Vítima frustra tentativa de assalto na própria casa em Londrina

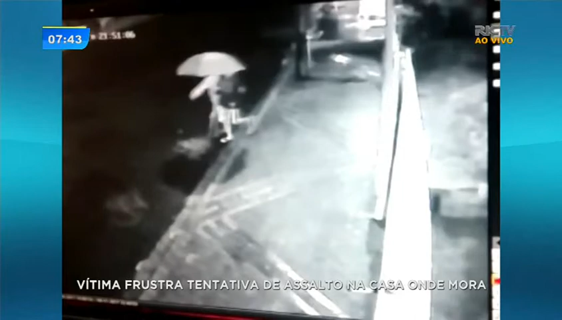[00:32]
Era uma noite chuvosa quando um casal estava saindo ali de casa e aí foi rendido por três assaltantes. Eles de imediato voltaram para a residência, sempre ali com as armas muito próximas, os bandidos ameaçando o tempo todo. Só que tinha um outro morador dentro da casa que ele percebeu essa ação e aí ele pegou uma arma e atirou.
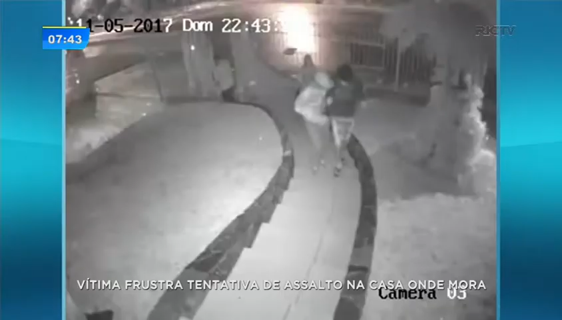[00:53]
Ele espantou os ladrões, foi a maior correria, todo mundo acabou correndo ali pelo mesmo caminho que fizeram na entrada. As vítimas ficaram pelo quintal,
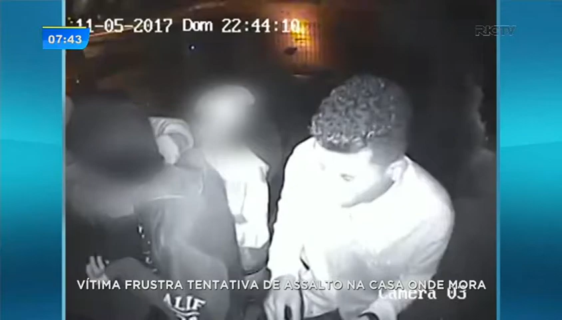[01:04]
os ladrões conseguiram escapar num carro que havia sido deixado ali próximo à entrada dessa casa.
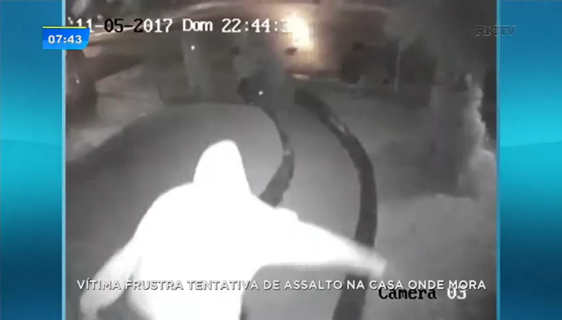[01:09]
Só que foi muita sorte também porque esses tiros que foram disparados para espantar os assaltantes poderiam ter acertado o próprio casal que foi rendido, que morava ali nessa casa.
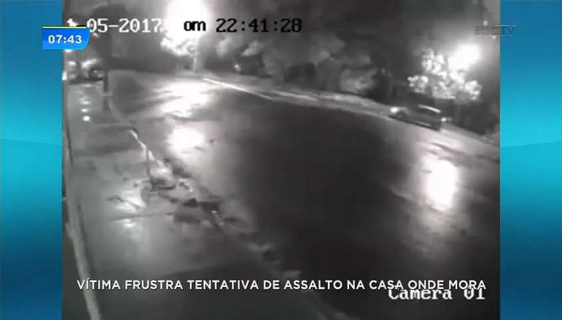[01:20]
A polícia divulgou essas imagens agora na tentativa de conseguir mais informações para identificar e prender esses assaltantes.